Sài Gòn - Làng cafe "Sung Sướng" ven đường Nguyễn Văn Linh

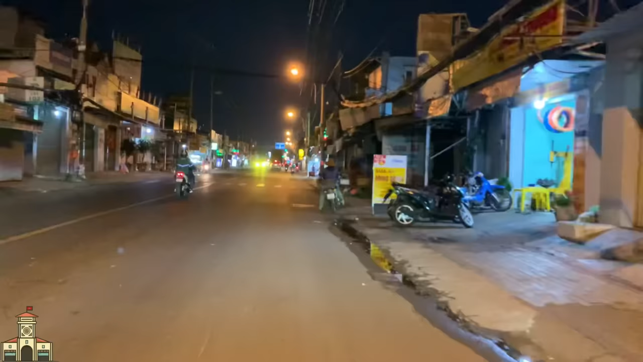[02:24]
mình đi ngắm nhìn Sài Gòn, cập nhật.
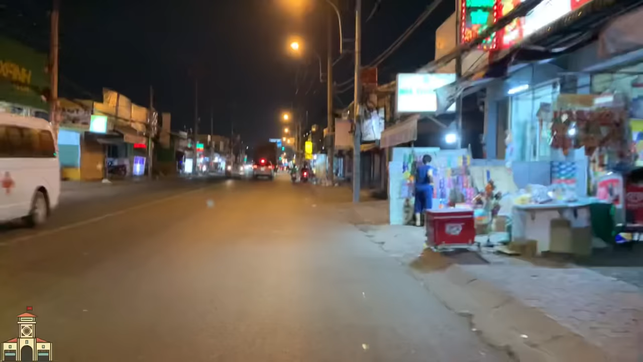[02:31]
Nó hơi ồn quá, cái chiếc xe cứu thương mới chạy ngang. Cập nhật về Sài Gòn đó anh chị.
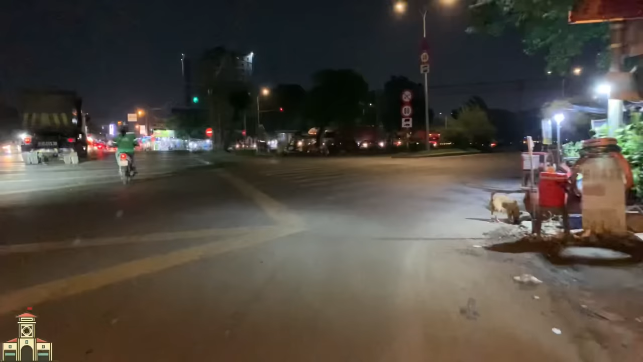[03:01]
Đó, đây là em rẽ về Nguyễn Văn Linh nè.
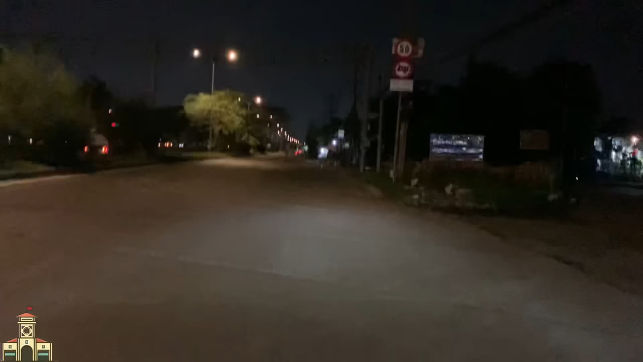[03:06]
Đoạn đường bây giờ mới có 9:30 mà anh chị thấy tối thui luôn á.
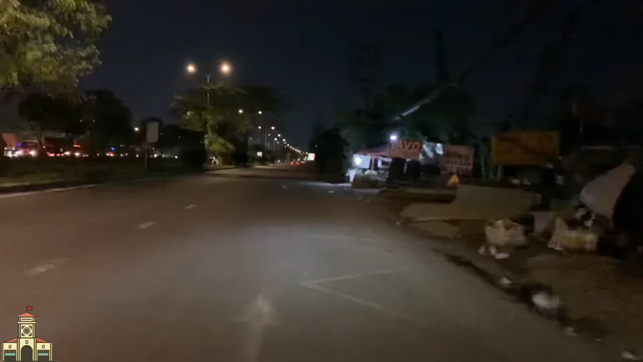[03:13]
Ngày xưa ở đây á anh chị chưa có đèn đó, nó tối. Rồi mình đi giờ này á cũng khá là vắng, cảm giác như sợ á anh chị.
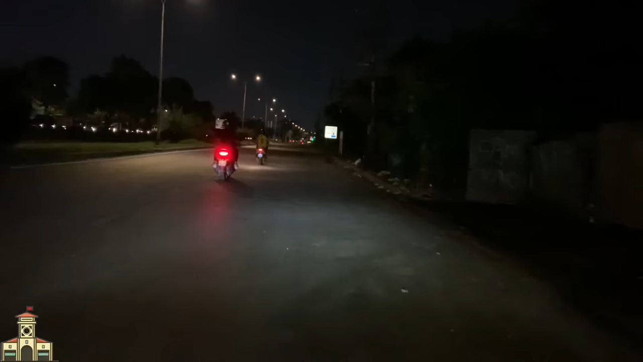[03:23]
Đoạn đường Nguyễn Văn Linh ở đây thì em chia sẻ đến anh chị hình ảnh về mọi người kinh doanh buôn bán rồi đó anh chị.
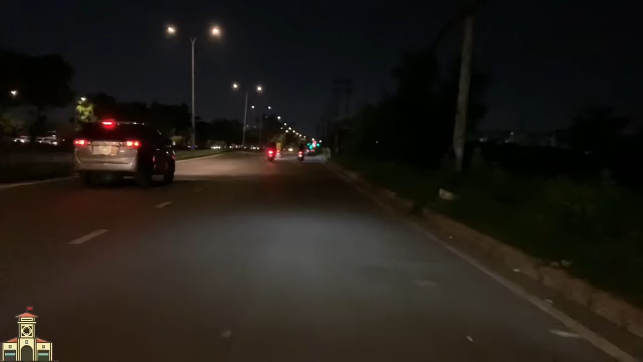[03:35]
Cái đoạn đường khúc này thì không có anh chị. Ở xích tới thì nó có cái chung cư, còn ngoài đường mé này không có. Mé tay phải em á là trước kia nó là cái bệnh viện dã chiến đó anh chị.
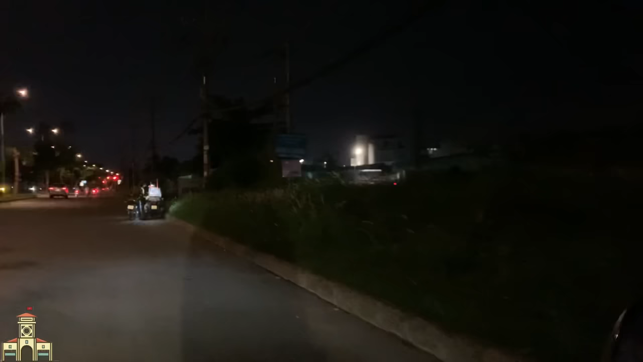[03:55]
Trước kia là cái bệnh viện dã chiến, bây giờ thì không còn nữa. Nó khu vực diễn tập Covid-19 nè.
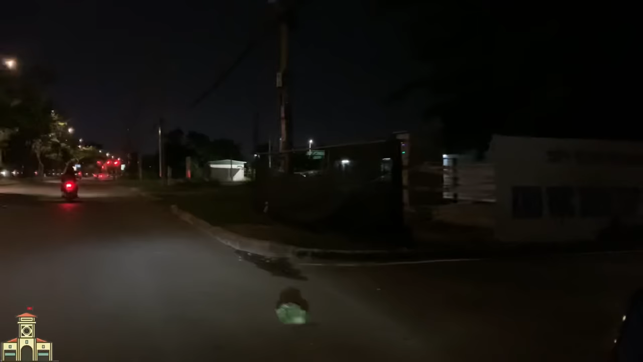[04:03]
Đoạn đường này em cũng đi rồi,
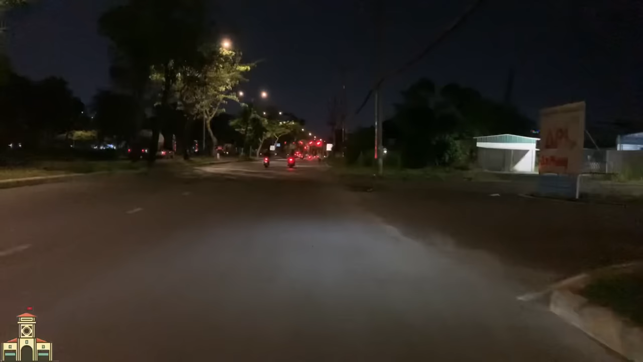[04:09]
thấy khá là nhiều những cái quán cà phê gọi đầu đó anh chị. Ở đây mình không phải moi móc cái góc phức gì, mà là cũng như đầu video em nói là chia sẻ đến
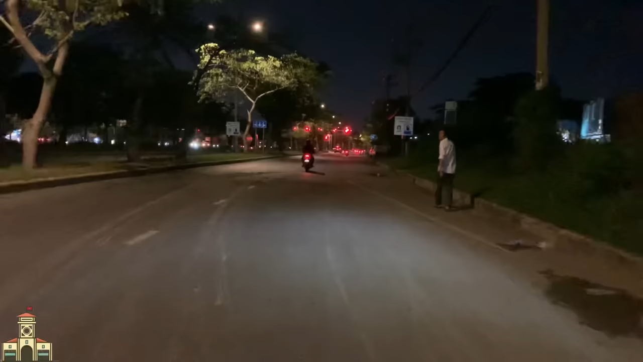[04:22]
cô chú anh chị về mình về cái hoạt động của Sài Gòn. Đoạn này tối nè, có một cái bến bãi nè, xe anh chị, xe bãi đó.
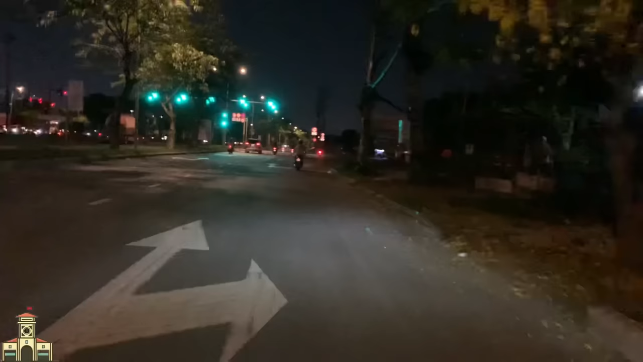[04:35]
Xe bãi ở đây là họ nhập những cái xe cũ ở nước ngoài về đó anh chị, rồi họ bán lại.
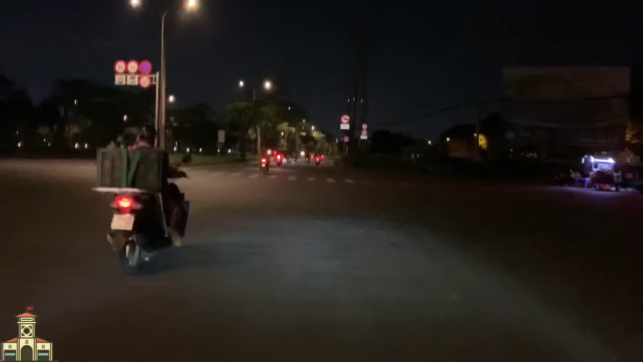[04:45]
Đường Nguyễn Văn Linh bây giờ có đèn thông thoáng anh chị, đi nó im á.
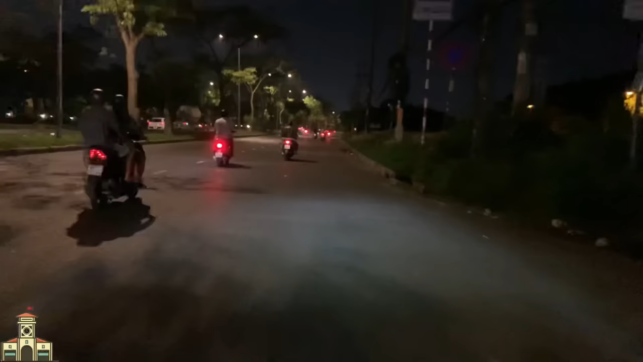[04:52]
Ve kêu mùa hè tới rồi, nó oi bức. Những cái đoạn đường này anh chị sáng mà tầm 3-4 giờ sáng đó, nhiều cô chú tiểu thương mình đi lấy hàng về bán, nó tấp nập, nó đông lắm anh chị. Nó nhộn nhịp hơn cả bây giờ nè, bây giờ 9:30 thế chứ mà nó không có nhộn nhịp bằng buổi sáng anh chị.
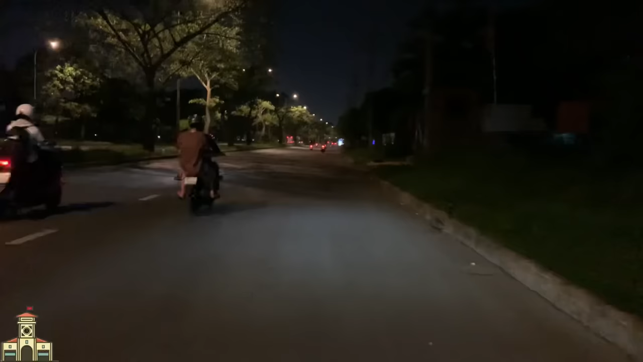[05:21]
Tầm 3-4 giờ sáng người ta đi lấy hàng về cho kịp cái phiên chợ đó, cho nên là tấp nập luôn. Ở đây có một cái vựa cây cảnh hết sức lớn, quán nhậu, các món nhậu đồng quê. Sài Gòn quận 7 mà không phải là giàu đó anh chị. Quận 7 là giàu chỉ có Phú Mỹ Hưng thôi.
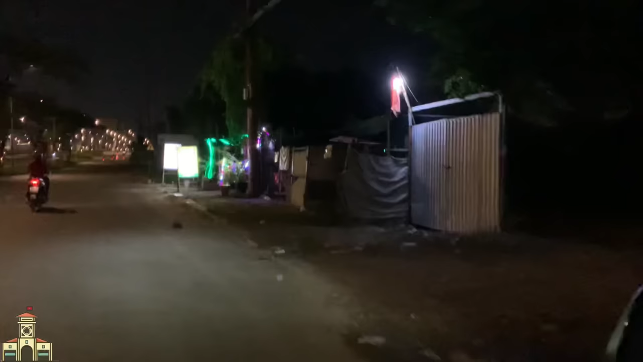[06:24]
vừa qua mấy cái này có nữa nè anh chị. Em nhìn vô thì cũng có xe, một vài chiếc xe người ta vào người ta ủng hộ cà phê. Còn cà phê như thế nào thì chắc anh chị cũng rõ ha. Em thì chưa đi vô đó, không biết là cà phê trong đó có ngon hay không.
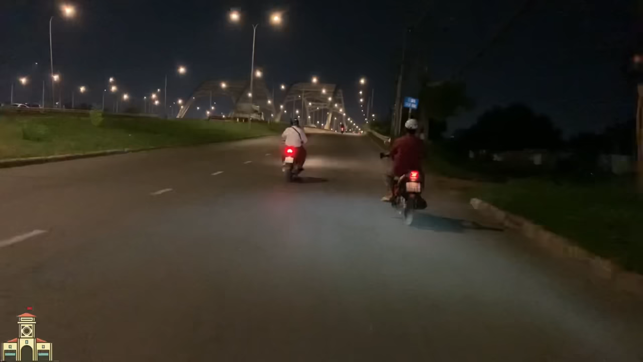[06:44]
Đây cầu Sống Củi. Thời tiết hôm nay nó mát đó anh chị, chứ mấy bữa trước giờ này đi ra đường nó nóng, nó ôi bức người mình, nó dễ quạo anh chị.
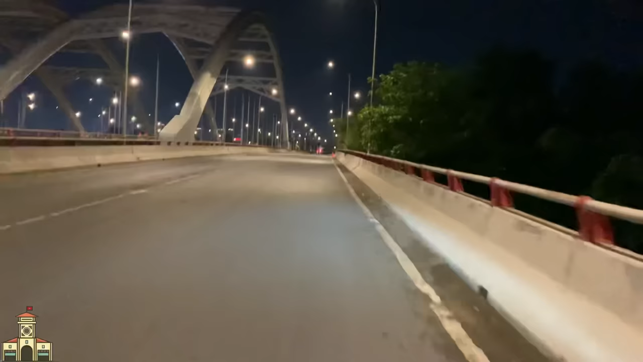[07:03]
Năm nay Sài Gòn khắc nghiệt về thời tiết, rồi cả khắc nghiệt về kinh tế anh chị. Năm trước thì cuối năm rồi sa thải những công ty, những khu công nghiệp ta sa thải công nhân rất là nhiều luôn. Kinh tế năm nay khó khăn, giờ này anh chị thấy xe công người ta chạy nhiều quá, anh chị ở ngoài kìa.